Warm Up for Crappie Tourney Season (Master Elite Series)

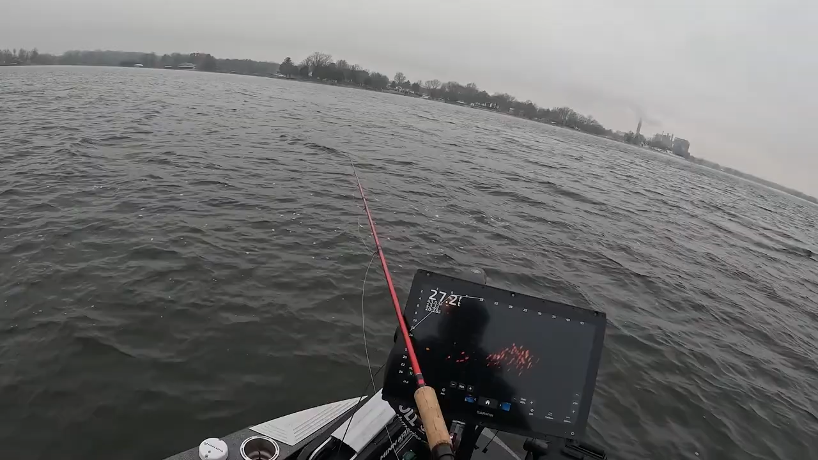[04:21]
at that school so here I am dropping in I don't know if you guys can see it right here but there it is and um I've opted to really go with a small jig hair jig actually there's a nice look at a school we might try to see if we can speed it up just so that we can see it better but that's we're fishing right now is monster schools and then sometimes they'll actually come up on the shoreline so there I am dropping in right here
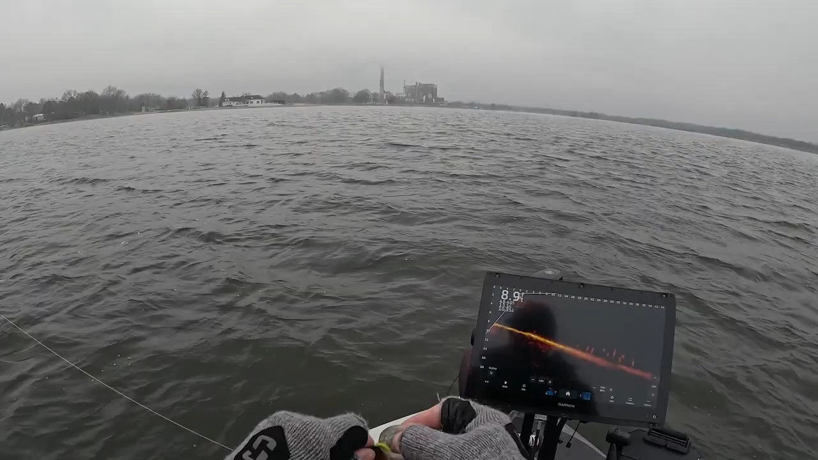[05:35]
that's a solid eater working with a hair jig no split shot check that out guys that's a